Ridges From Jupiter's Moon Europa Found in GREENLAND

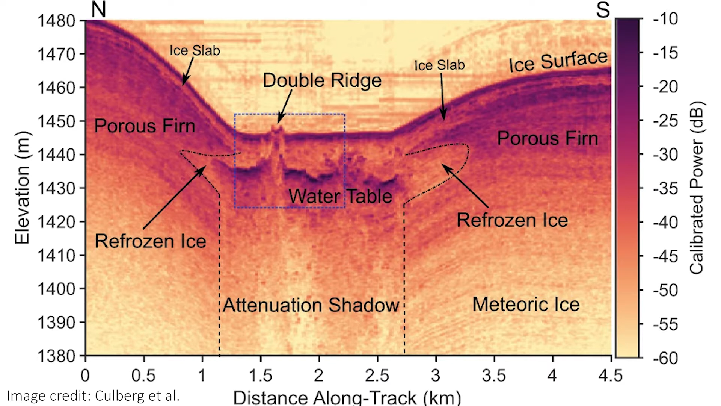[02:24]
Using ground-penetrating radars on the Greenland ridge showed researchers that below that ridge, there's a pool of water, likely sourced by melting ice during the summertime, running into a crack in the surface ice. And this pool sits on top of a layer of impenetrably hard ice.